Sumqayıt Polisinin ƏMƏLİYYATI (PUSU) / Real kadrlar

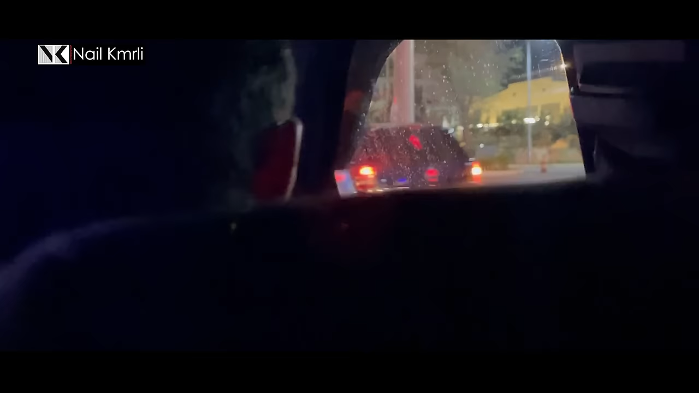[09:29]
o. Maşın qabağımızdadır, maşın qabağımızdadır. Yanında qız var idi. Arxada qız var idi. Gətirin bura, biləcəkdən var. Nur, elə çox dirənmə, çox dirənmə. Ara ver, biz. Abi 20 yan bura yığdı gələn ki.